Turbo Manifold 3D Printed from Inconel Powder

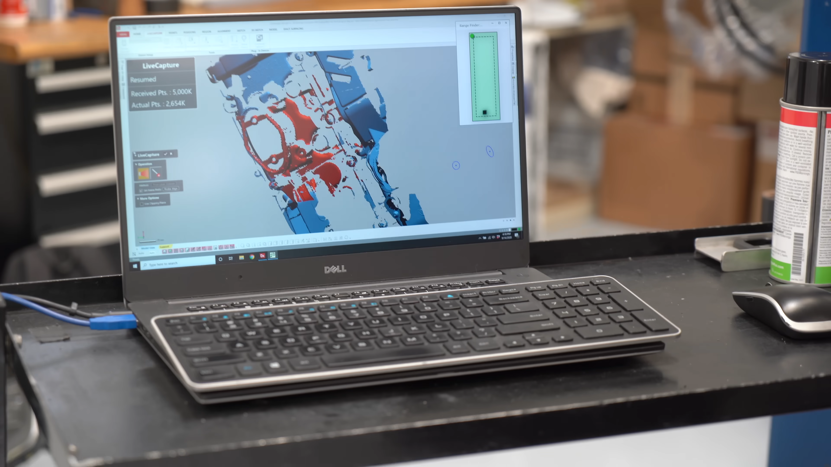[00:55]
And this point cloud is essentially a bunch of little points in space that eventually are so
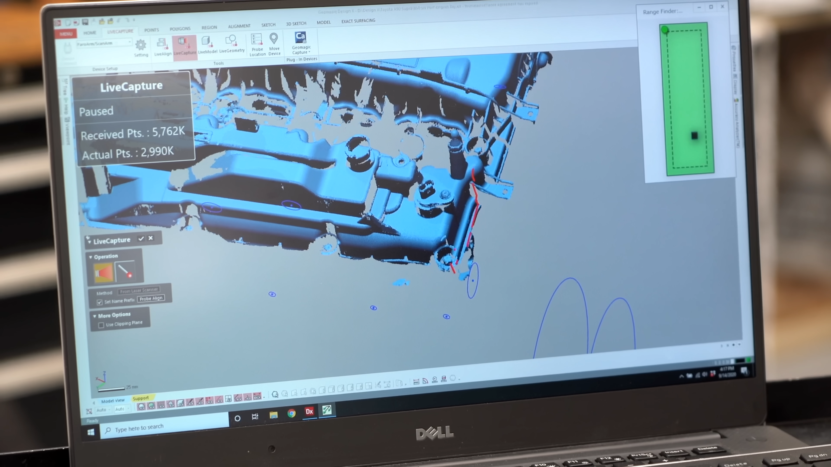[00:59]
dense that it makes this virtual component that you're scanning.
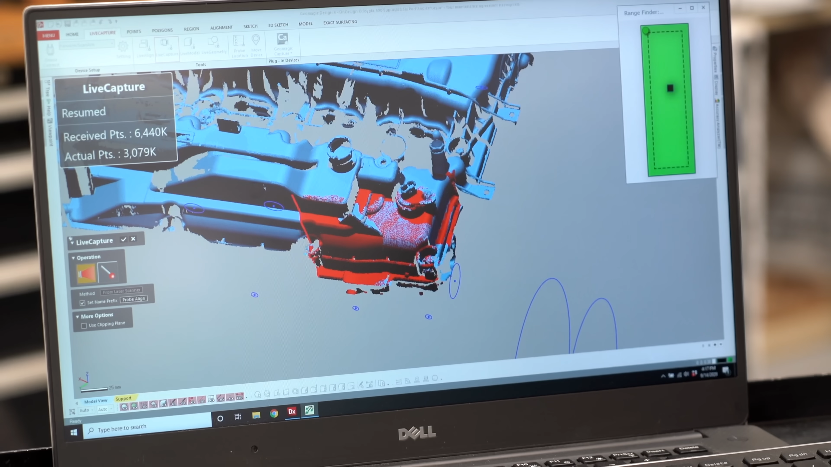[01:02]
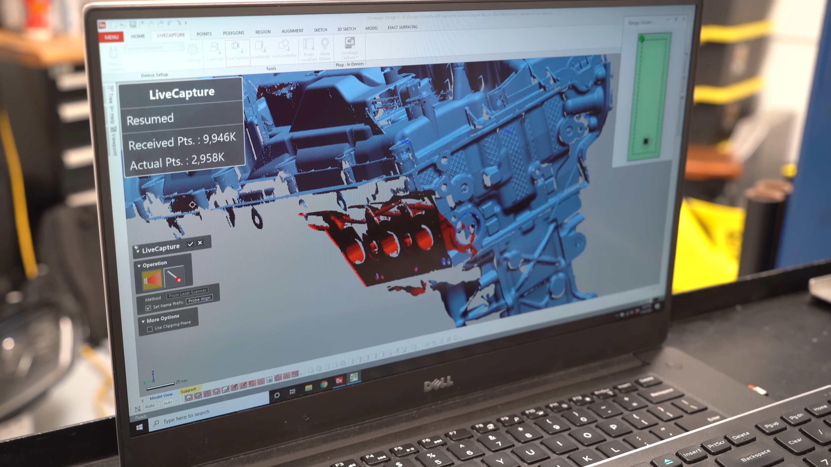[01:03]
So for us it was the engine, the frame rail, engine mount,
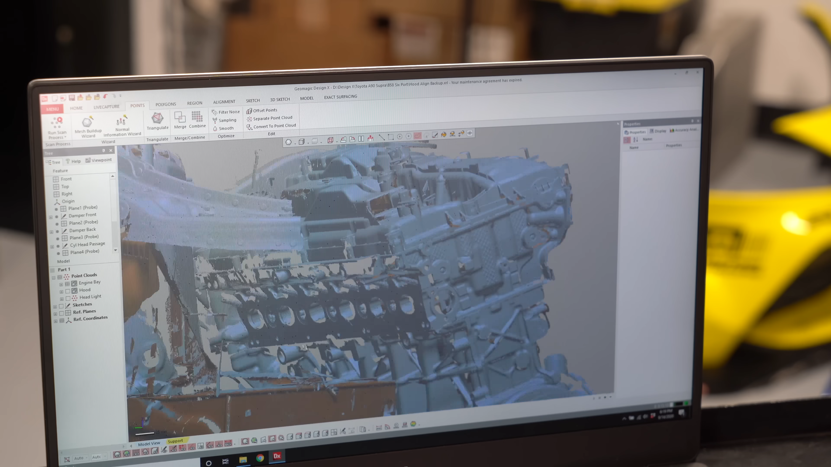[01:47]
And it's all set up in these different components so we can have the engine, the headlight, the hood and turn these things on and off as needed.